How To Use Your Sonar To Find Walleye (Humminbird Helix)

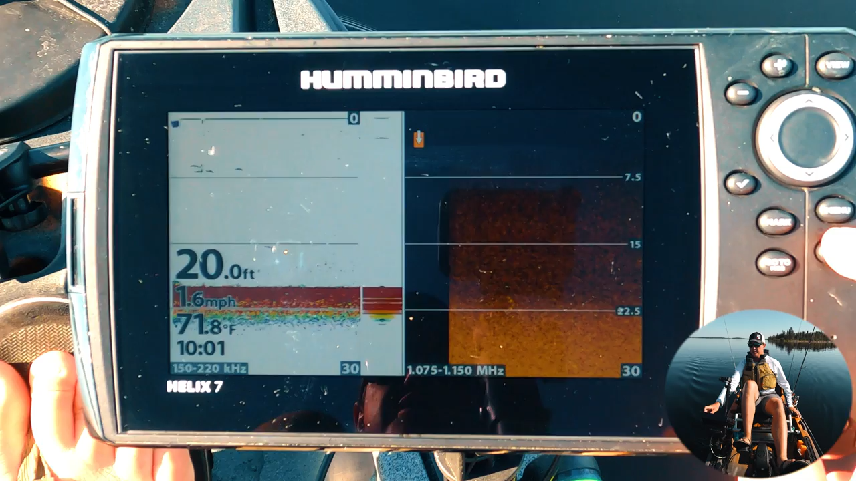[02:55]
On screen: depth 20.0 ft, water 71.8°F, speed 1.6 mph
as i press exit you can see it's flipping so this is called side imaging this is shooting side to side see the 70
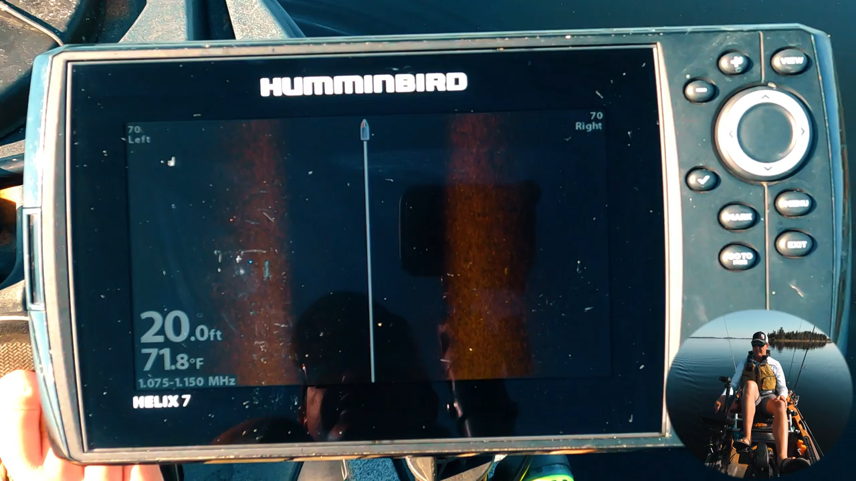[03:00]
On screen: depth 20.0 ft, water 71.8°F
in the top right 70 the top left that means it's shooting out this way side imaging technology is phenomenal
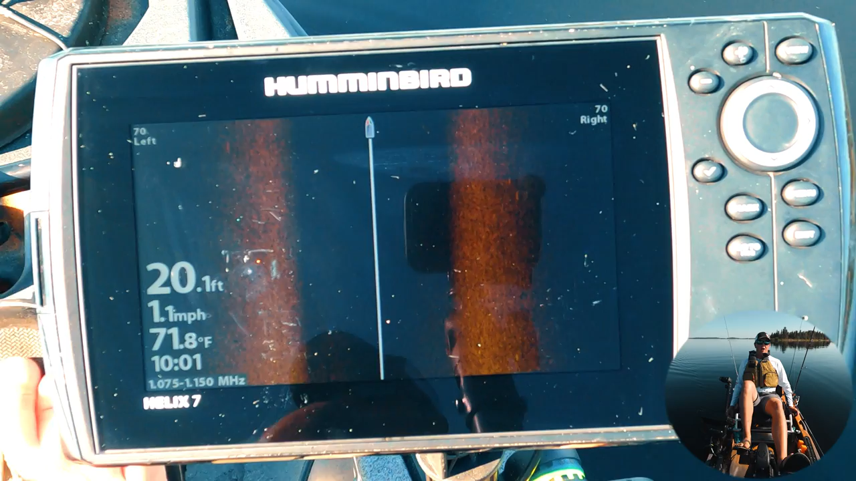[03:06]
On screen: depth 20.1 ft, water 71.8°F, speed 1.1 mph
and it still has a place even with all the live imaging it definitely has a place because it allows me to you know when i'm
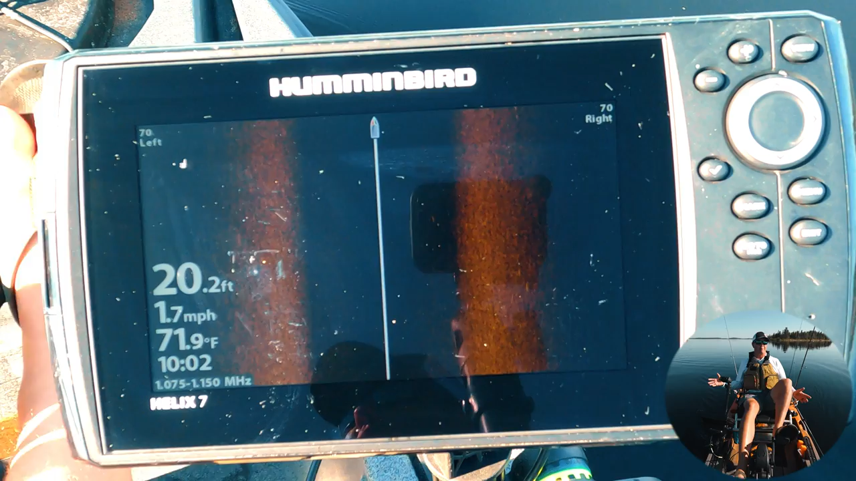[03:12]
On screen: depth 20.2 ft, water 71.9°F, speed 1.7 mph
paddling now cover a swath and i can see if there's rocks to the right if there's fish i'm not just seeing directly
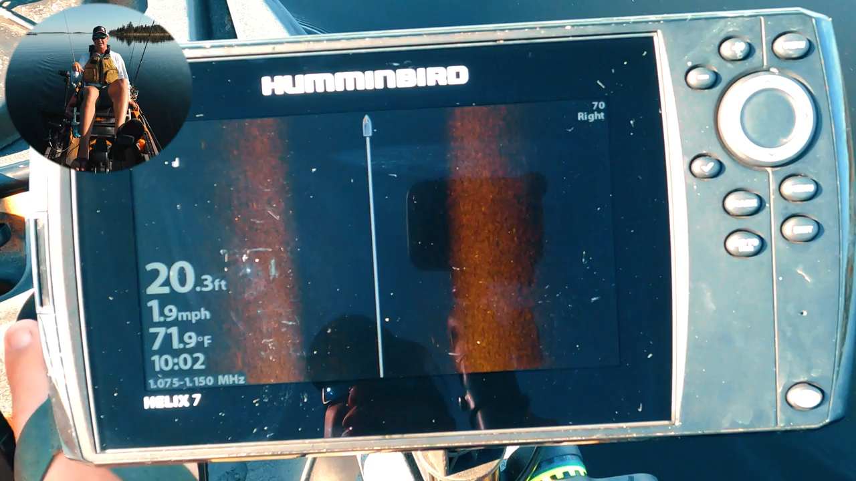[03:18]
On screen: depth 20.3 ft, water 71.9°F, speed 1.9 mph
below the boat which is your convention your conventional 2d sonar um pressing exit now we're on our conventional 2d
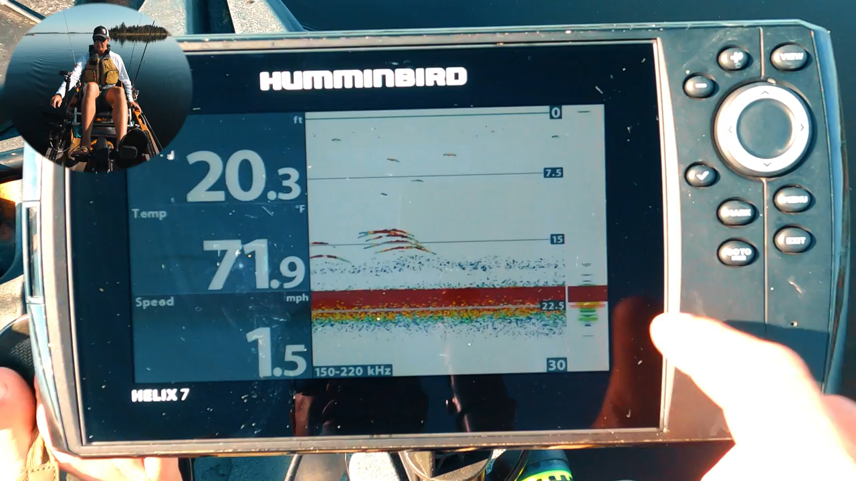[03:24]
On screen: depth 20.3 ft, water 71.9°F, speed 1.5 mph
talk about the settings there there's different screens for now i'm going to show you the map screen and we're going to talk
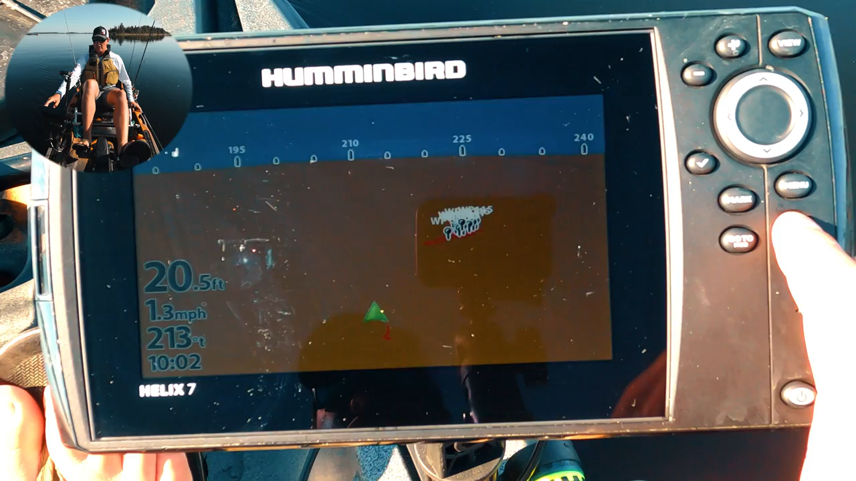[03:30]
On screen: depth 20.5 ft, speed 1.3 mph
about auto chart before we get started so i zoom out here so this is family lake where we're at you can see some of my waypoints and my trails so as
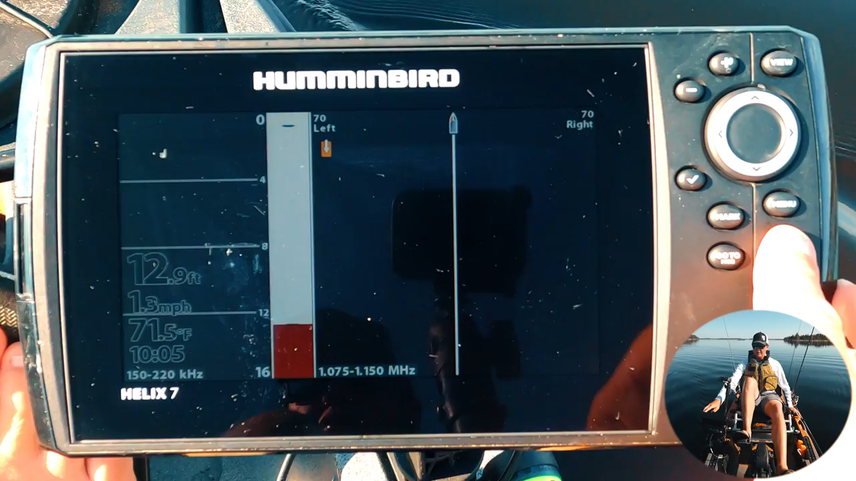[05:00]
On screen: depth 12.9 ft, water 71.5°F, speed 1.3 mph
all right so now this is side imaging this is 2d so when you go into the menu here you obviously
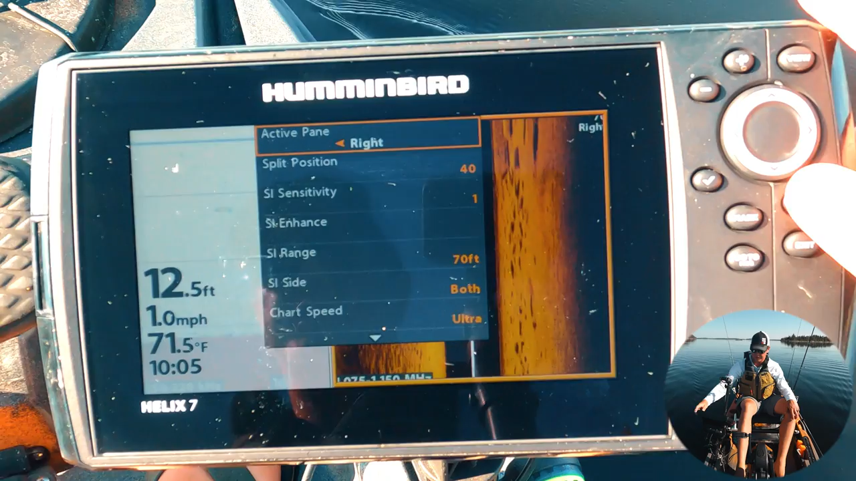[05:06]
On screen: depth 12.5 ft, water 71.5°F, speed 1.0 mph
got a million options but the one important thing to know is active pain so when you press menu it's going to say active pain so if i want to
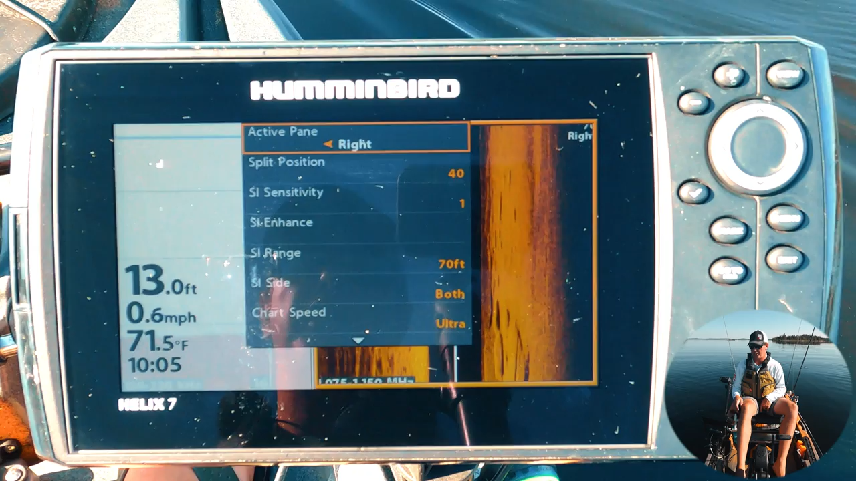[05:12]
On screen: depth 13.0 ft, water 71.5°F, speed 0.6 mph
change my side imaging settings you can see how it's outlined there that's the active pain if i want to change my 2d settings
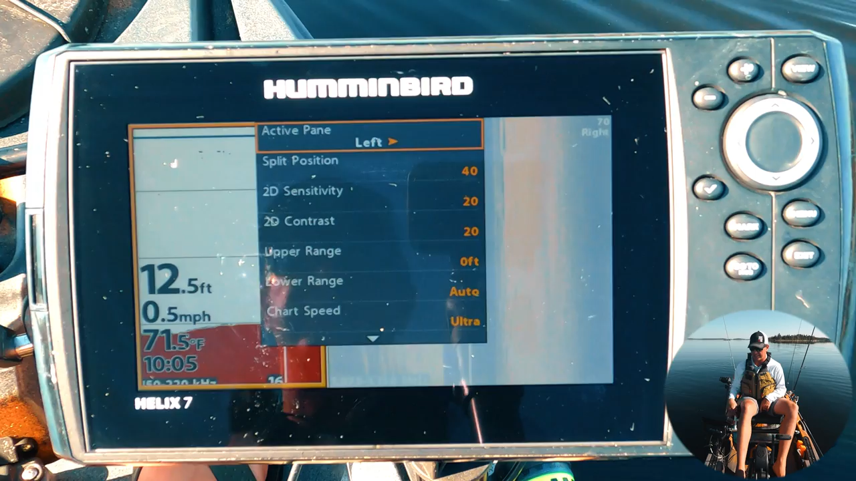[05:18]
On screen: depth 12.5 ft, water 71.5°F, speed 0.5 mph
then i want to kick it over there so it can be tough sometimes when you press menu it's like why can't i change the setting so the active
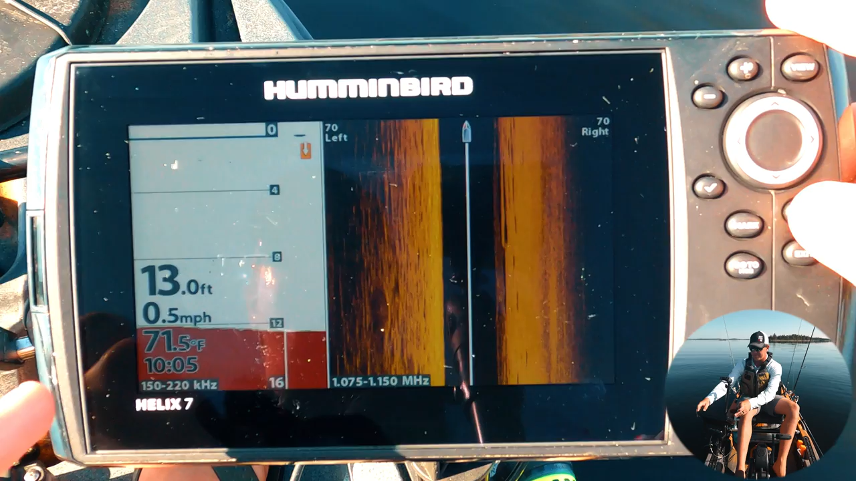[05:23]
On screen: depth 13.0 ft, water 71.5°F, speed 0.5 mph
pain now is the 2d imaging if you go down to split position split position will split how much you're
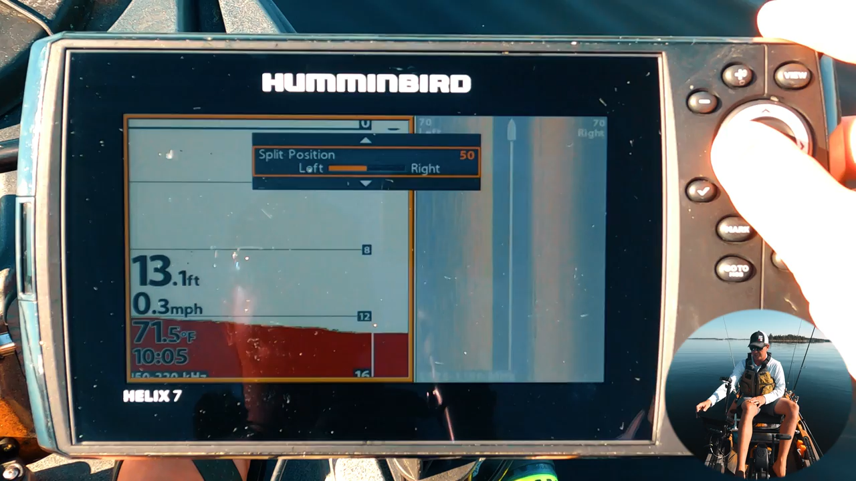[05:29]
On screen: depth 13.1 ft, water 71.5°F, speed 0.3 mph
seeing so either you can have more 2d or more side imaging typically side imaging is one that you want to see more of and the
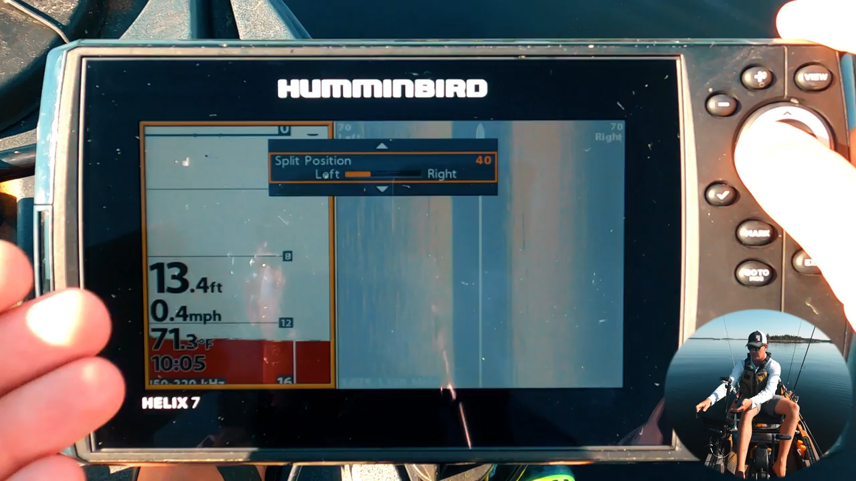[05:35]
On screen: depth 13.4 ft, water 71.3°F, speed 0.4 mph
2d i'd want to see less of 2d like i said is showing directly below your boat i'm not exactly sure what the transducer angle
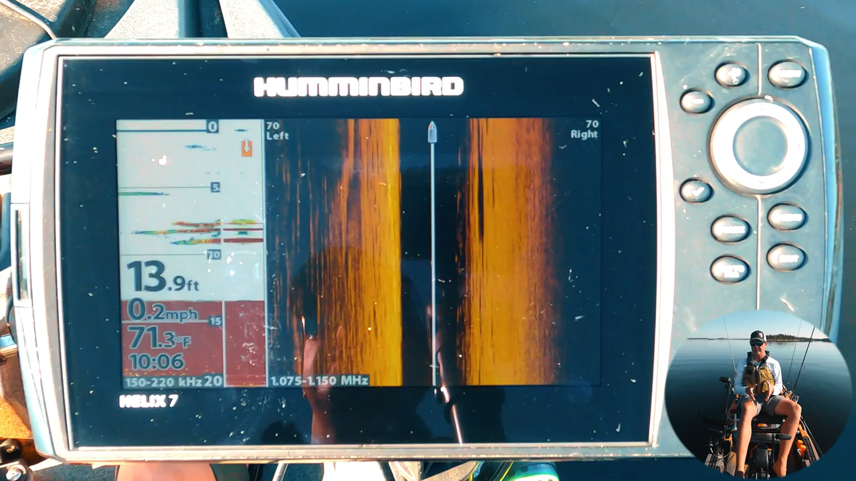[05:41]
On screen: depth 13.9 ft, water 71.3°F, speed 0.2 mph
is but it's probably you know i want to say 20 degrees down or something it's like a flashlight shining down it's showing you
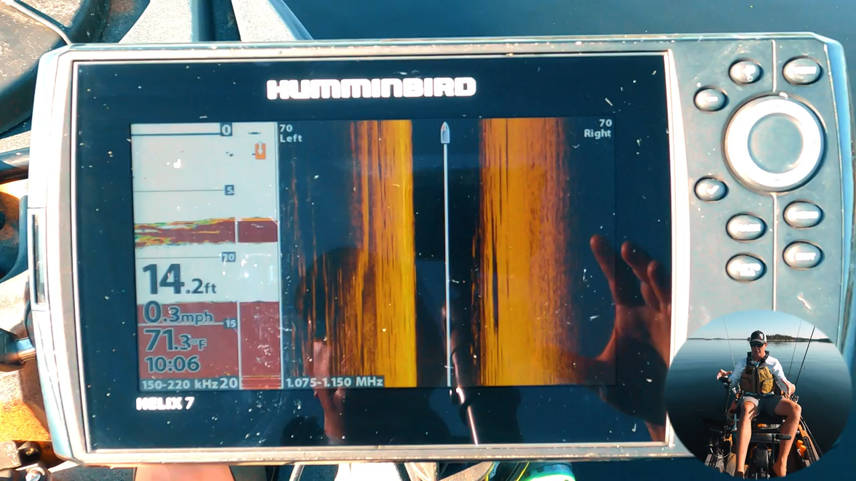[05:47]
On screen: depth 14.2 ft, water 71.3°F, speed 0.3 mph
what is below your boat side imaging is like shooting sideways basically the side imaging the harder return the lighter it's going to show on the screen with the 2d you've got a different color palette and
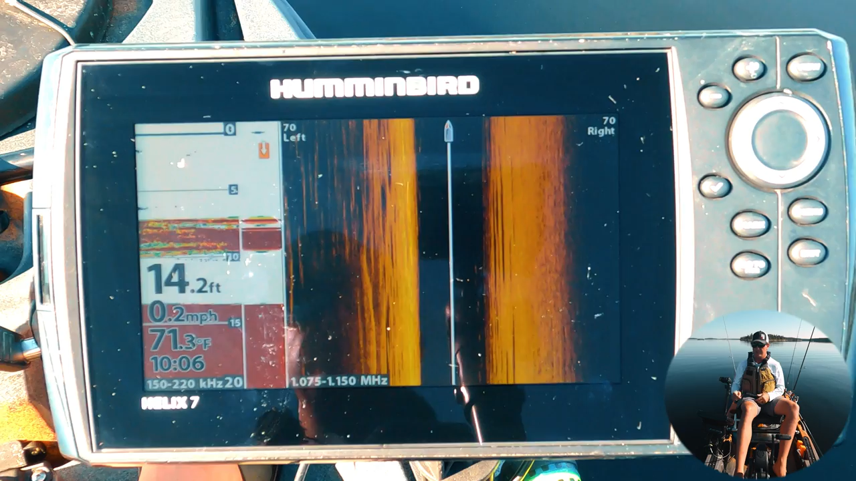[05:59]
On screen: depth 14.2 ft, water 71.3°F, speed 0.2 mph
depending on how you have the gain you know the hardest return meaning the heart the heart of the object is it's going to show dark red and then a lighter object is going to show like green or yellow so right now for example you look at the screen you can see that it tells me